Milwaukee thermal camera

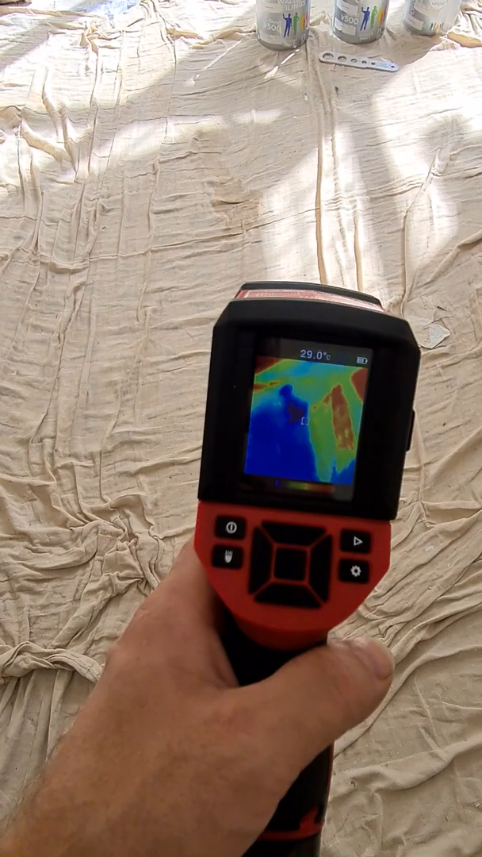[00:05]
so we have the Mioki thermal image camera you can see the screen you see the radiator 64 is
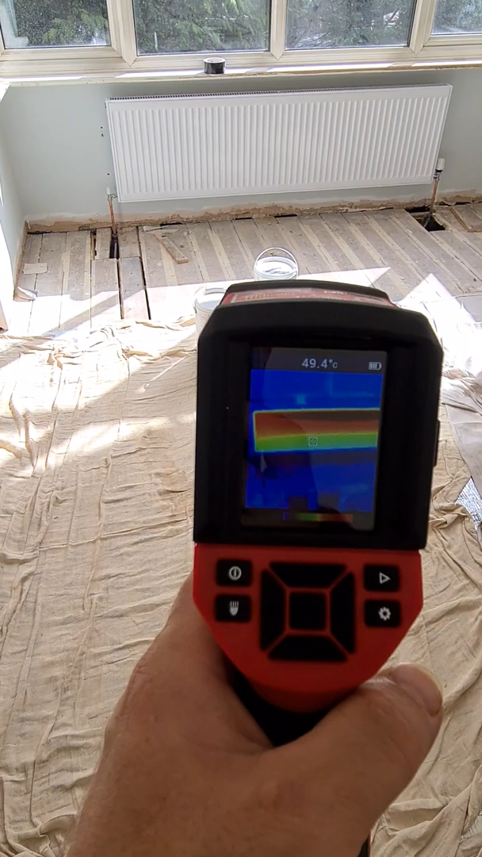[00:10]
On screen: spot 49.4°C
a bit of air into the system we just put the system on so this is one just going around
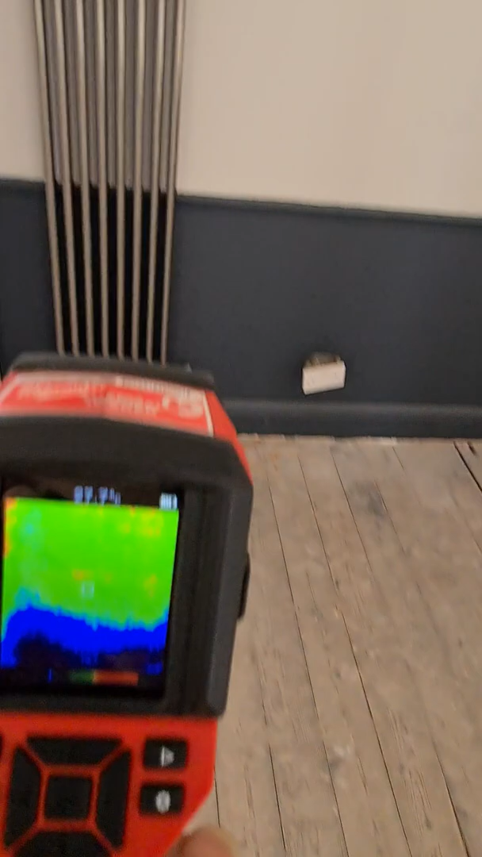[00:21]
this is a tall radiator yes
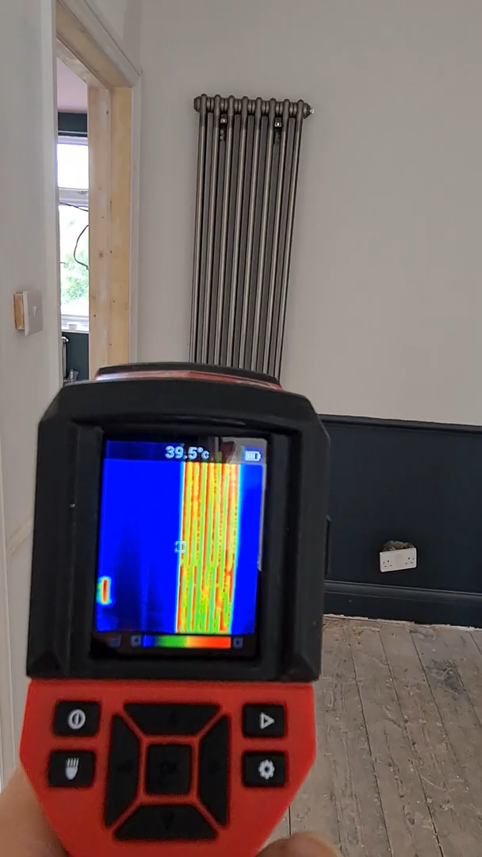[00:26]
On screen: spot 39.5°C
so we go to the next room next
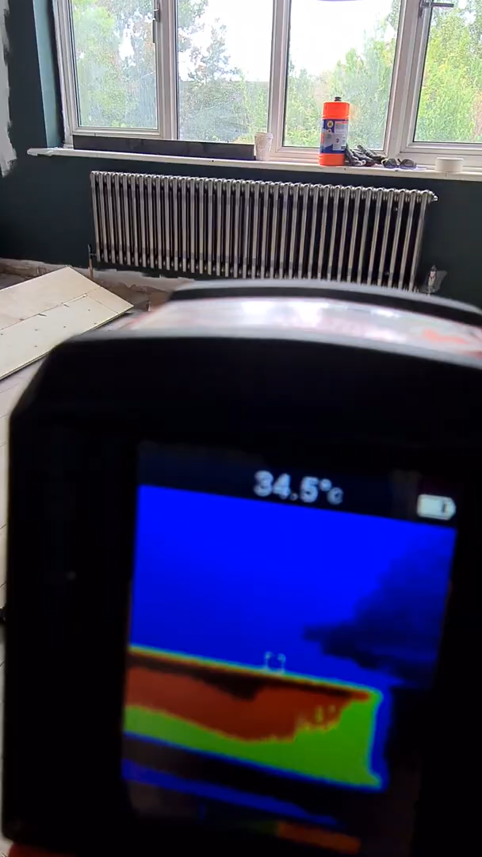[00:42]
On screen: spot 34.5°C
radiator just put heating on you
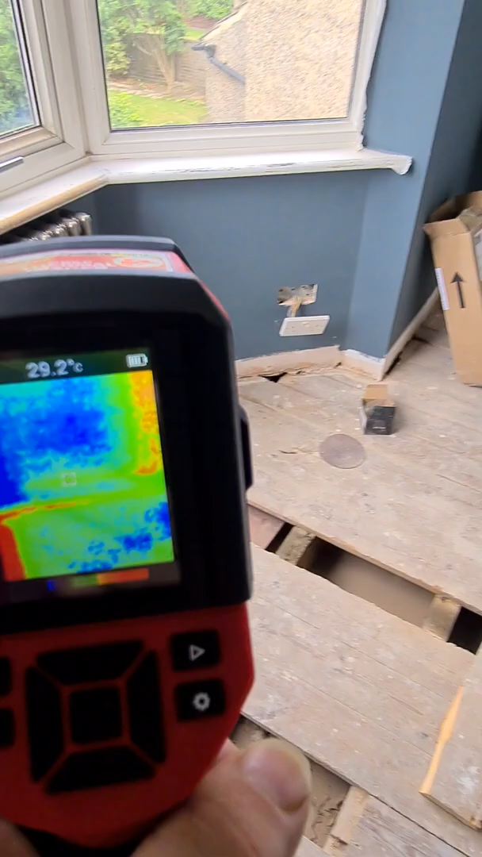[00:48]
On screen: spot 29.2°C
can
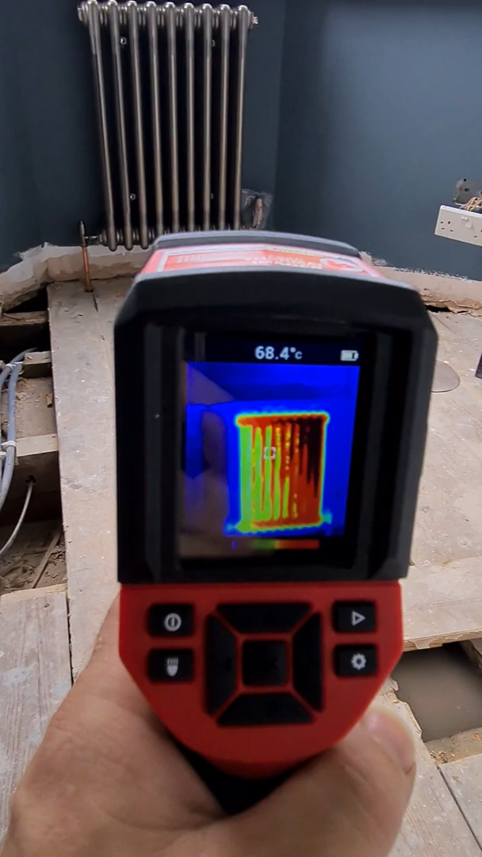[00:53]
On screen: spot 68.4°C
see it's working it's hot boiling on the pipes you can see the pipes were not covered yeah
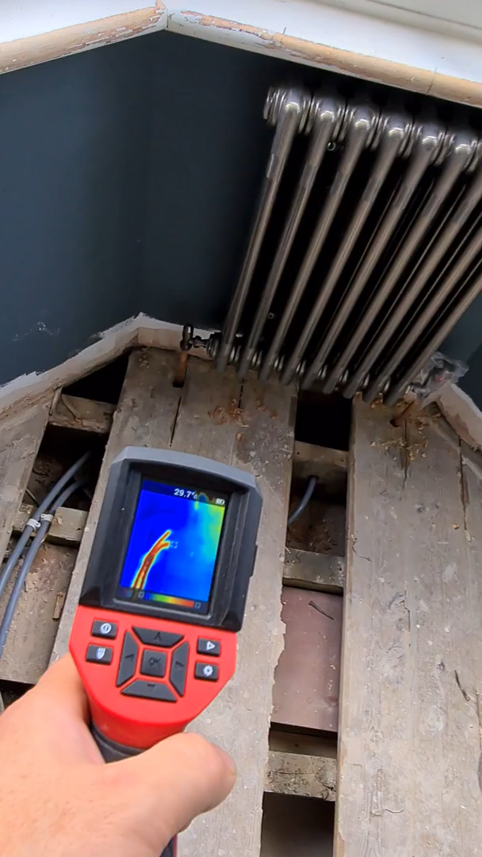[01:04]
were covered by the wood yeah you cannot really see it so in
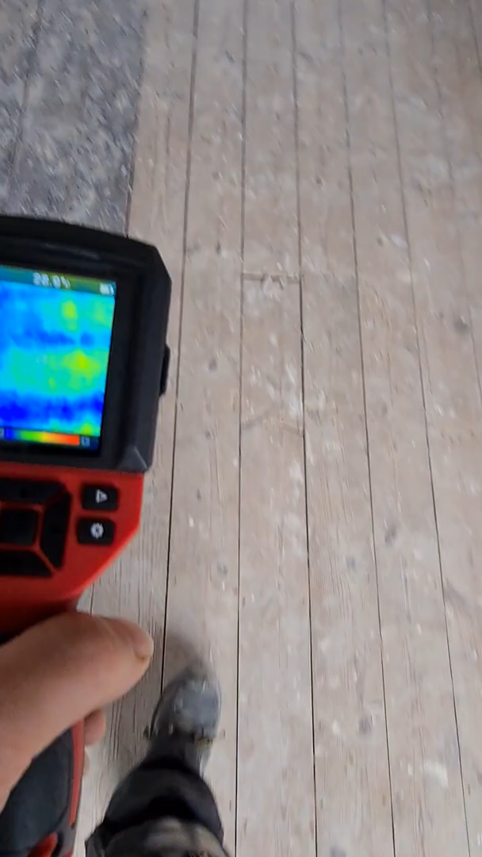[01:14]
here we have the radiator
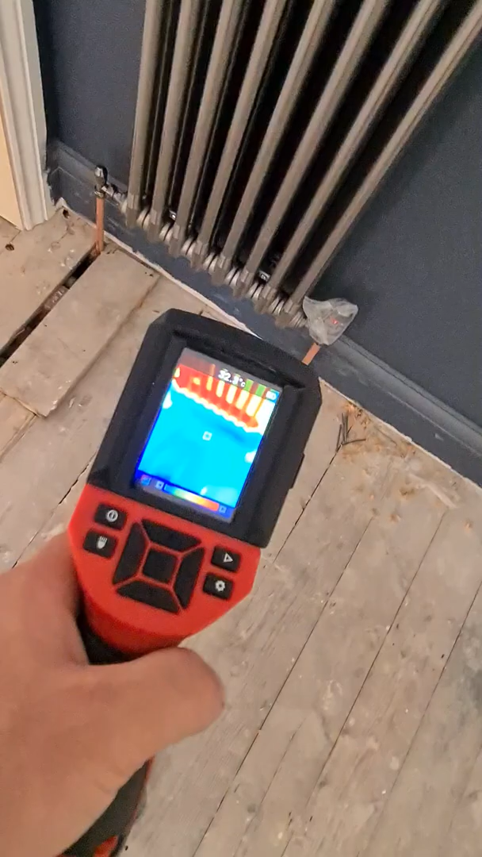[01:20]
we have the pipes and have the pipes into
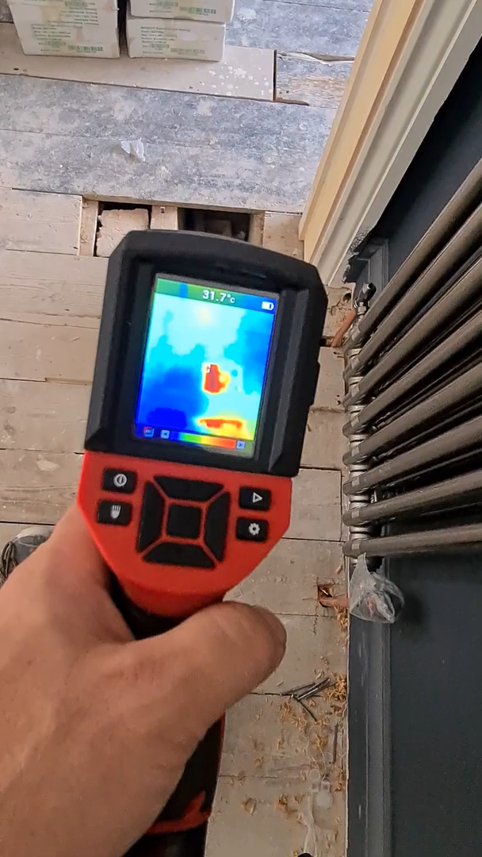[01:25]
On screen: spot 31.7°C
so the heat
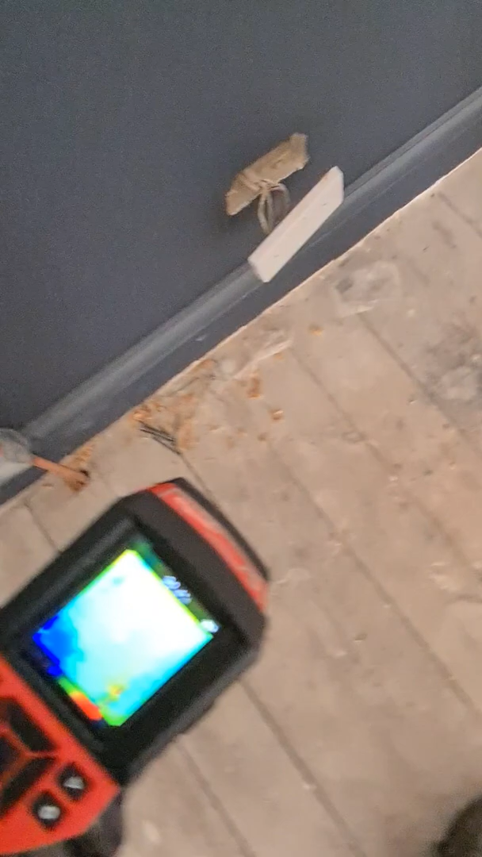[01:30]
the channel is somewhere in here it's
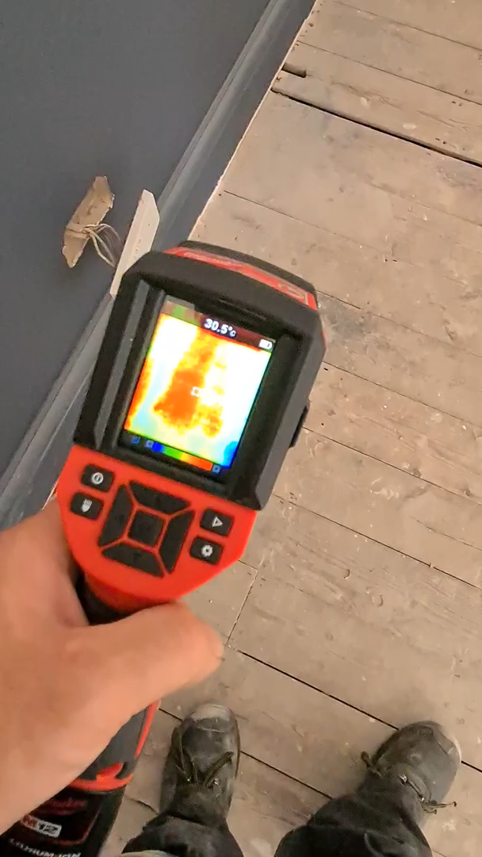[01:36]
really hard to pick up the heat it's going to the bathroom